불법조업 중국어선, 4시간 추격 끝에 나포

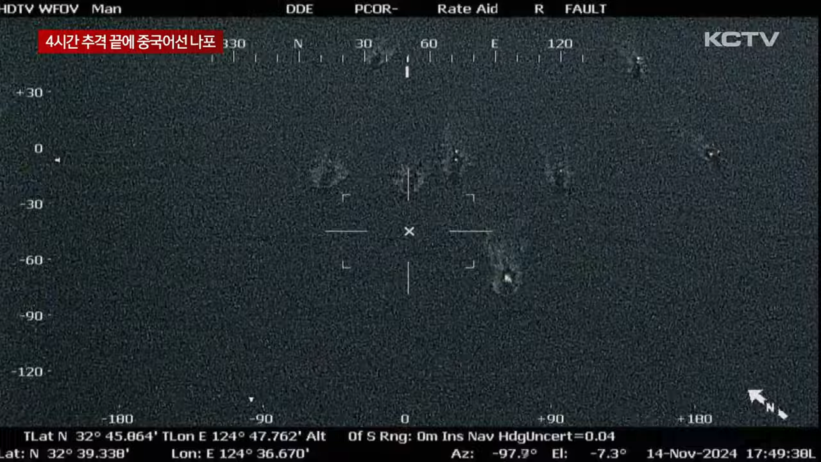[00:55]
어제 오후 2시쯤 제주시 차기도 남서쪽 126km 인근 해상에서 중국
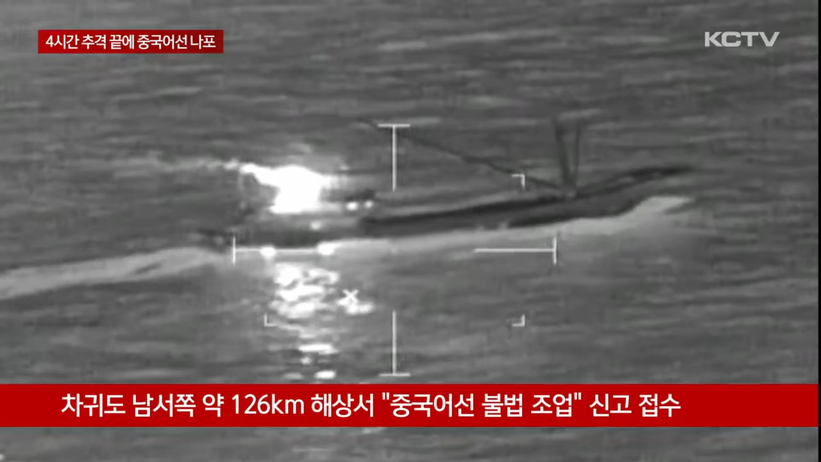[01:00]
어선들이 선박 자동 식별 장치를 끈 채 불법 조업한다는 신고가 접수됐습니다. 해경이 현장에 헬기를 투입해 중국 어선의 조업 현장을 촬영했고,
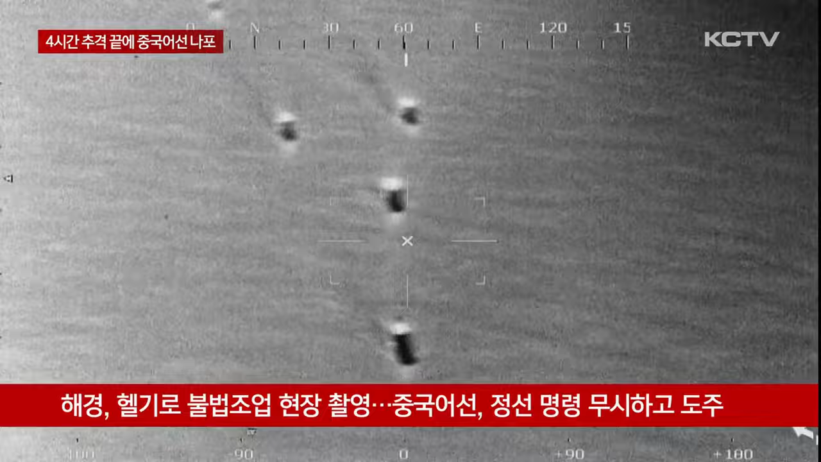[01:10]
하지만 해당 어선은 해경의 정지 명령을 듣지 않은 채 곧바로 도주하며 한바탕 추격전이 벌어졌습니다.
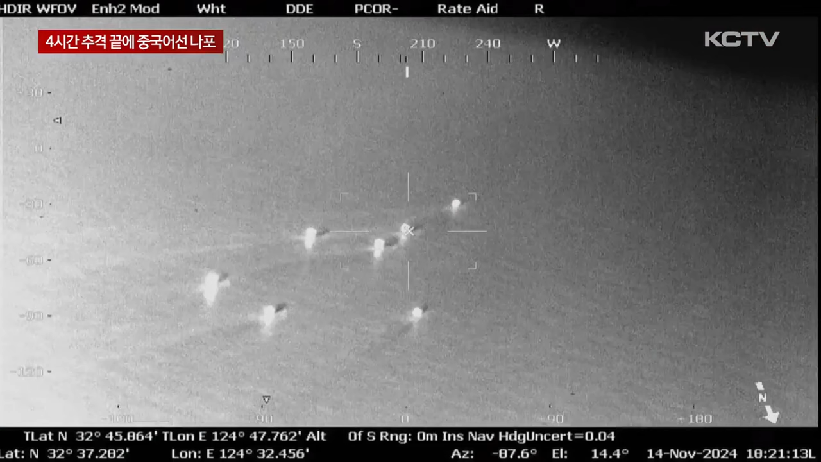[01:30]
이 과정에서 근처에 있던 불법 조업 의심 중국어선 10여 척이 해경 경비함정을 둘러싸며 단속을 방해하고 위협하기도 했고,
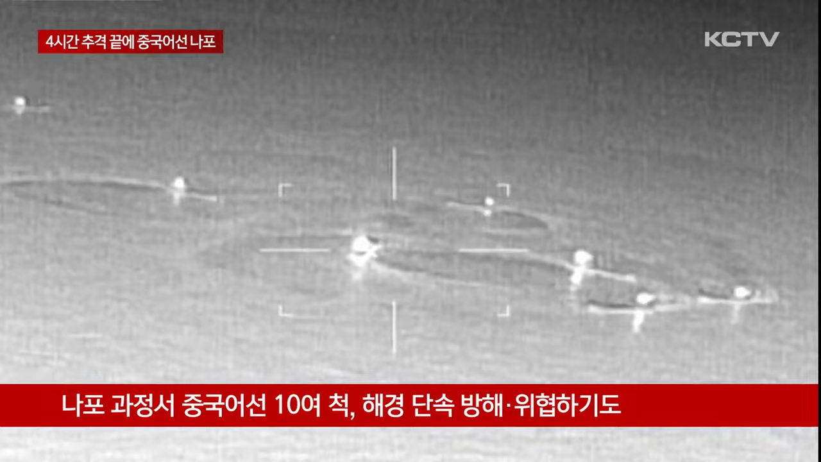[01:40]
특히 A호는 도주 과정에서 해경에 잡히지 않기 위해 선체에 표시된 배 이름을 페인트로 덧칠하기도 했습니다.